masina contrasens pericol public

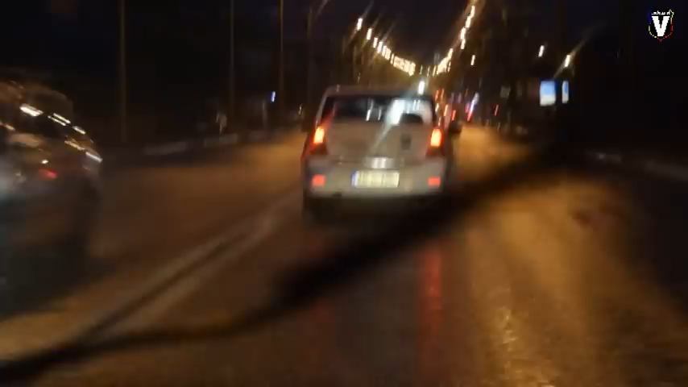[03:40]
Sunt în giratoriu de la Sarata, acum ajung în giratoriu de la Sarata. Eu sunt în spatele lui. Pune că zici cineva că e o femeie care scapă capul acum, pe volan. Acum m-a sunat... Așteptați un pic 5 secunde, vă rog, acum ajung în giratoriu și vă spun imediat.